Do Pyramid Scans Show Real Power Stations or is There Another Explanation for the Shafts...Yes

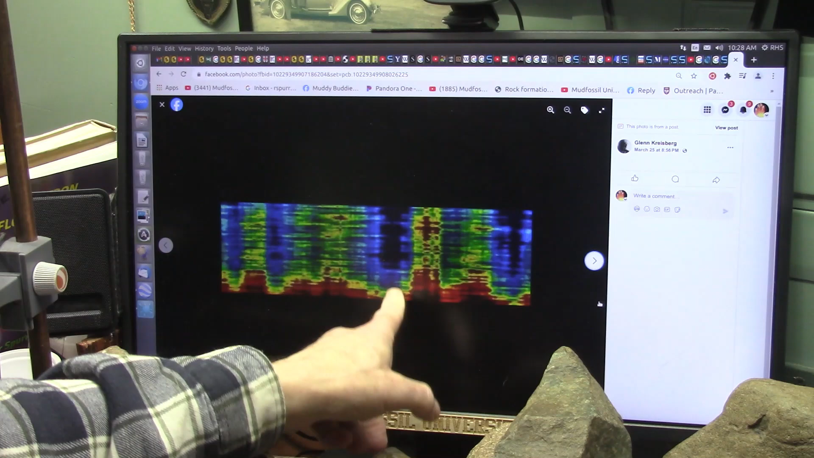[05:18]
These are not a power station. In my mind, I could be wrong. But I don't think so.